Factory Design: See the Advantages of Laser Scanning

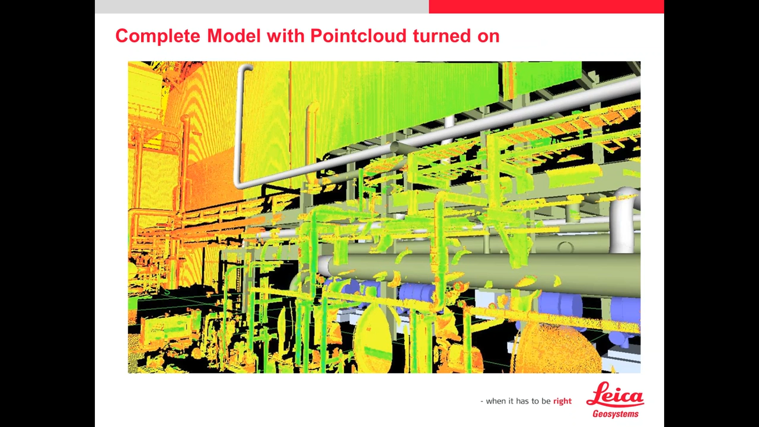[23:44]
I just want to give some examples of the data. Again, designing directly in it.
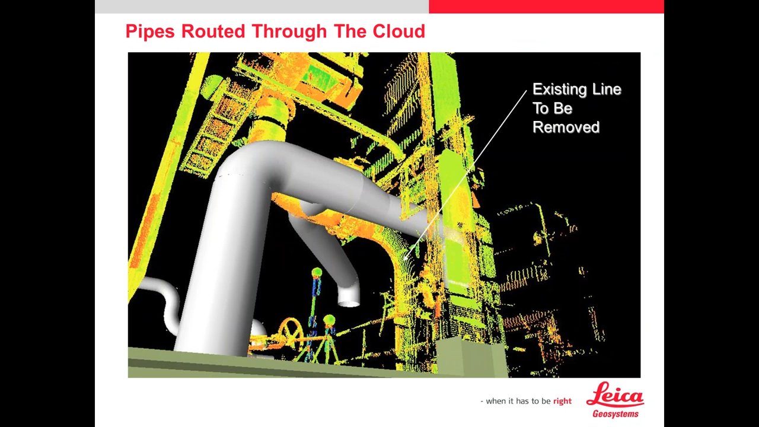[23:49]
Here's a pointing area that the pipe is actually going to be removed. And then this is a good case where they designed above electrical tray. You can see near the top.
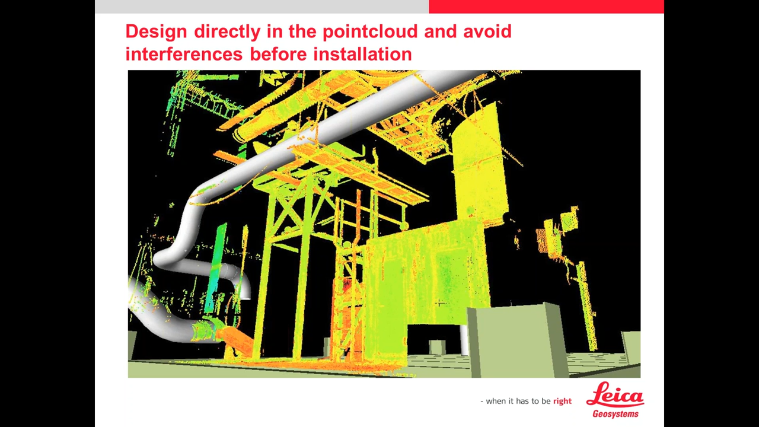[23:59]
Virtually design in the plant. Or run clash detection.
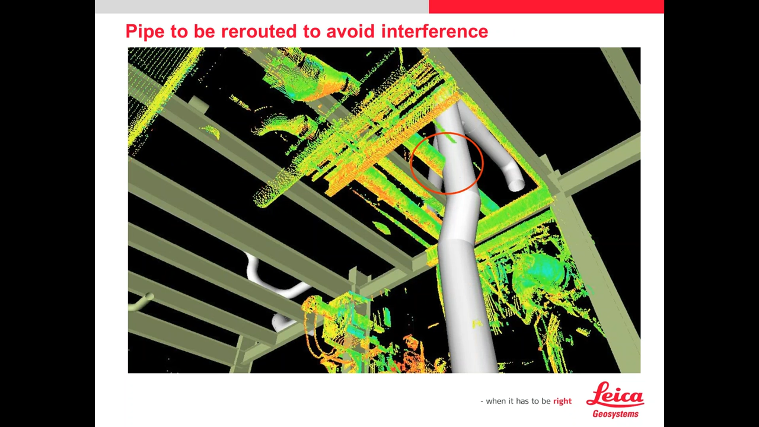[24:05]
Obviously, there's an area that's not going to work. Definitely not going to work.
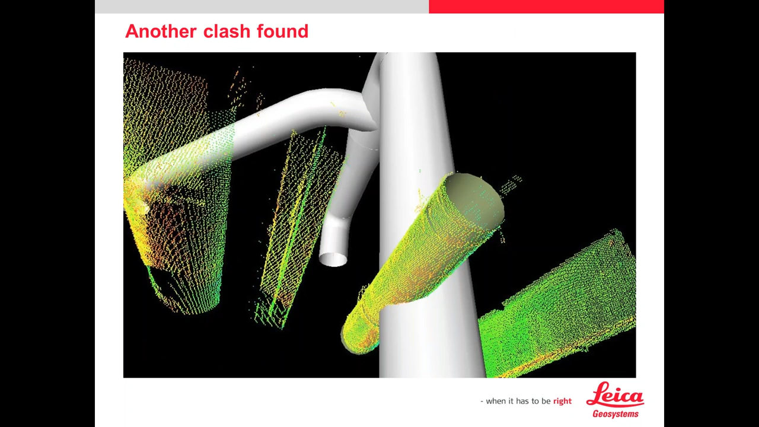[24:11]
Again, these are just examples of a clash or safety basically is number one, mainly with owner operators, but anybody.
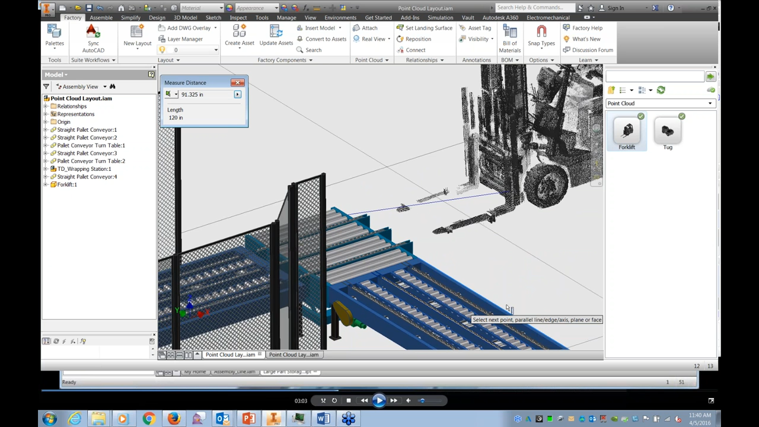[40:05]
So, one of the first uses I would have gotten out of this would have been scanning existing equipment that we'd had forever.
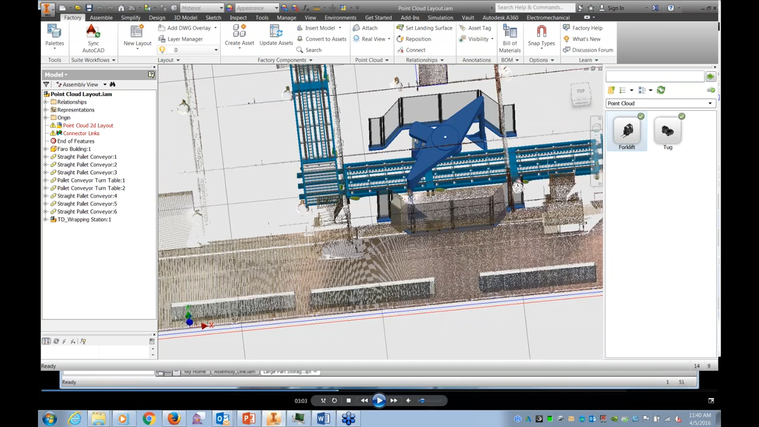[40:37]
As you can see, I'm orbiting around an existing facility. Was not modeled yet. Didn't need to take the time for it. I was able to just bring it into the inventor world.
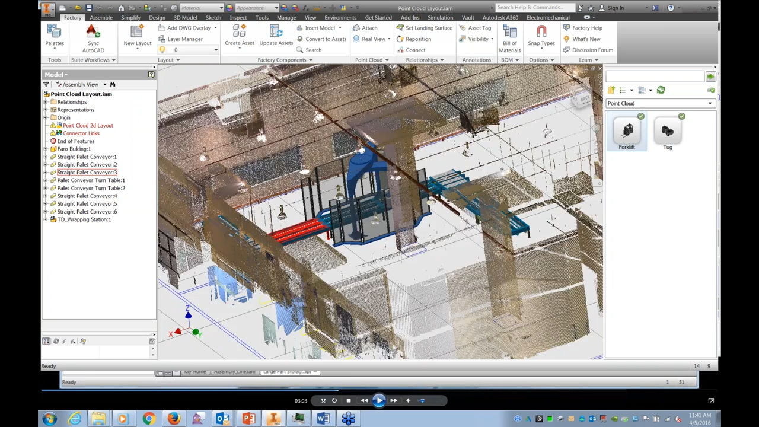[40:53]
Attach it as an external reference type of attachment, as Bruce mentioned earlier.
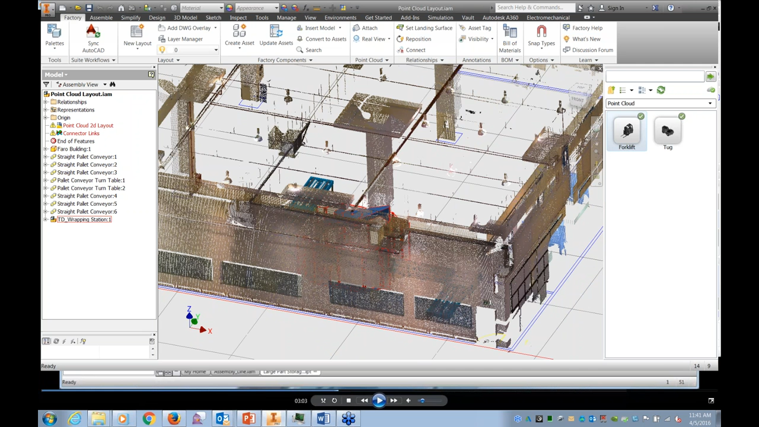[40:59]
And see where my design will work with this in reality.
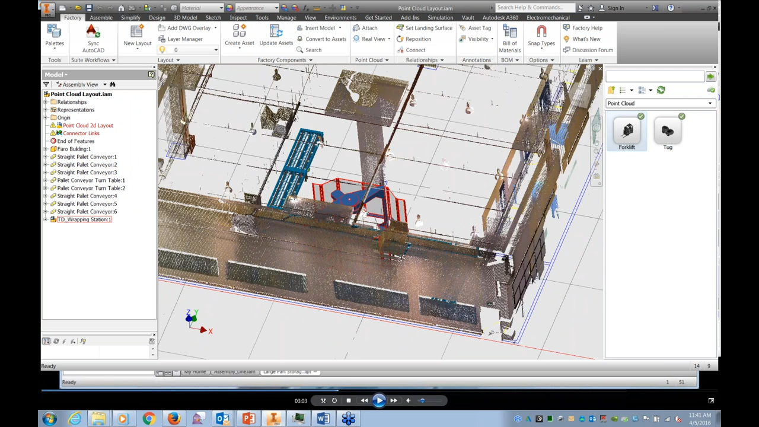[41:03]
Now, the other package that I talked about, and I'll go back to my PowerPoint for just a minute.
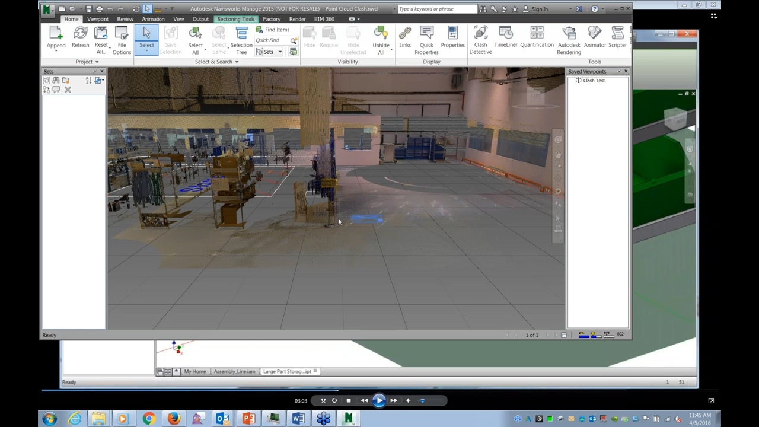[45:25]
So, here we've brought in that wrapping station into that scan of the existing facility.
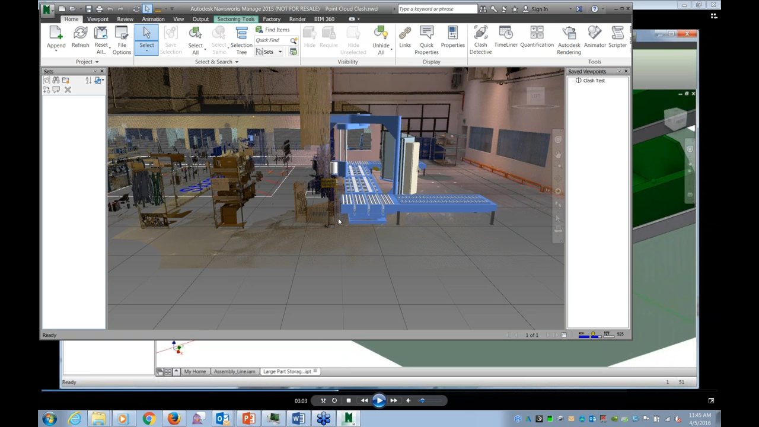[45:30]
And, I can run a clash detection.
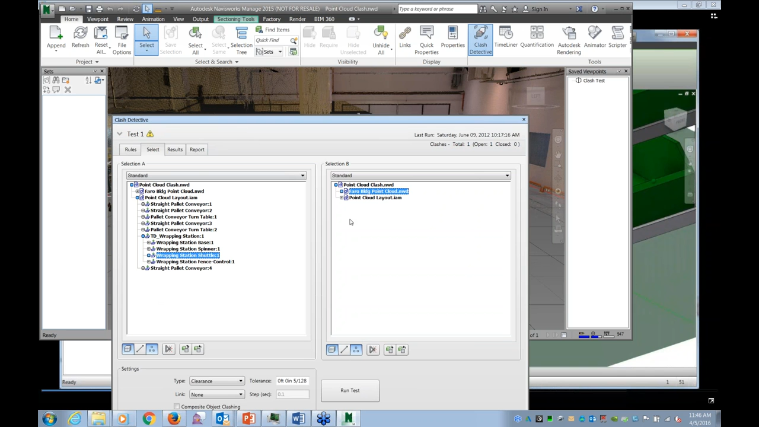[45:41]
On this, tell it the information I want to compare. Compare. Go ahead and run. Different settings there, as Bruce mentioned. And, let's shrink this window down a little bit.
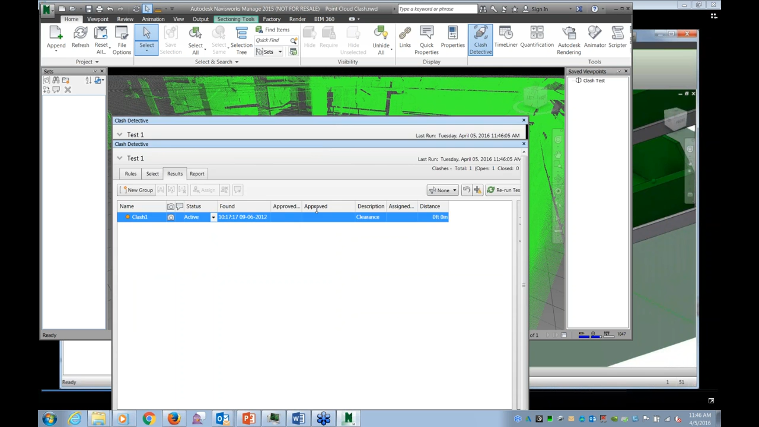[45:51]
As Bruce mentioned, you can set up the parameters for what type of clearance would you like to allow.
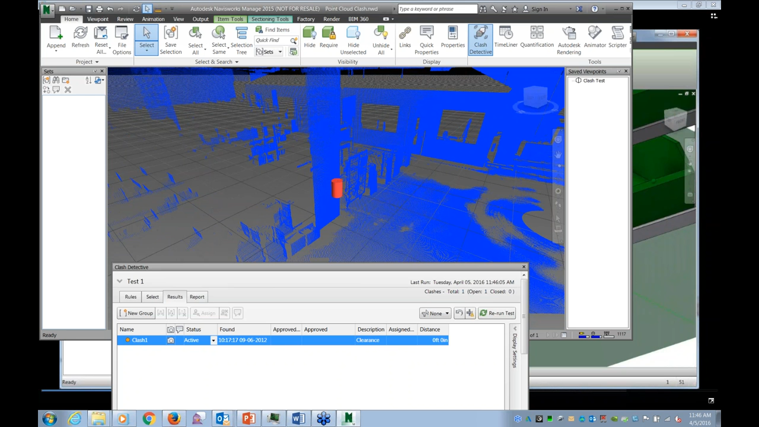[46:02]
Now, here you can see that as that wrapping arm swings around, clearance is not really an option. It's more of a dead hit.